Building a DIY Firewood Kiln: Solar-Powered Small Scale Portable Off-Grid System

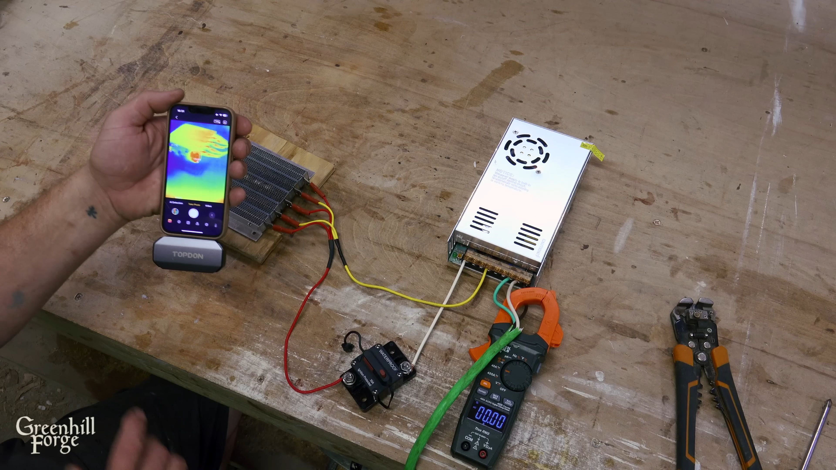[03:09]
And then I'm also going to run the thermal camera on this so that I can verify that it is actually getting hot. Okay, so here we go. And I'll plug it in.